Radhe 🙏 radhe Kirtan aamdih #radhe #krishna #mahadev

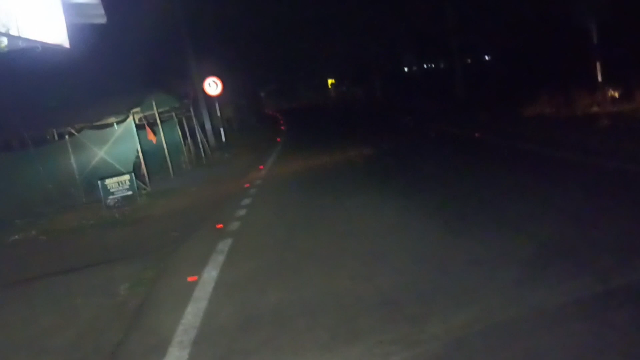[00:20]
तो हम लोग निकल रहे हैं भाई आमडी, और वहीं पे कीर्तन हो रहा है। चलिए बने रहे वीडियो में, अभी हम लोग जा रहे हैं।
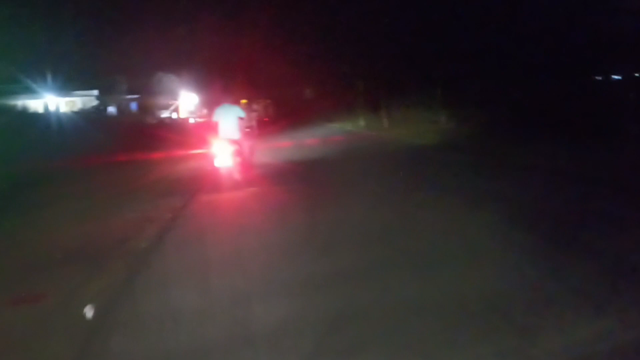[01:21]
हेलो, तो ये हम लोग पहुंच चुके हैं कीर्तन,
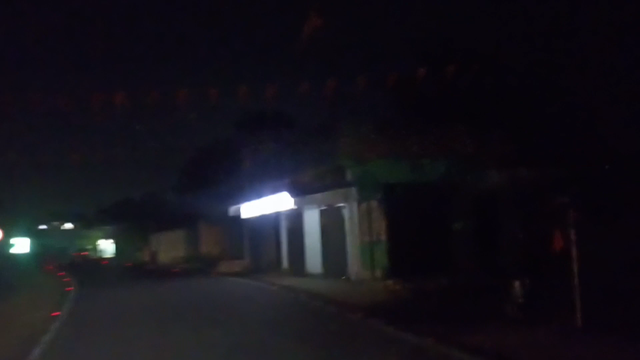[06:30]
हाँ ये हम लोग का हवेली भूतों वाला, ये देख सकते हैं हवेली को।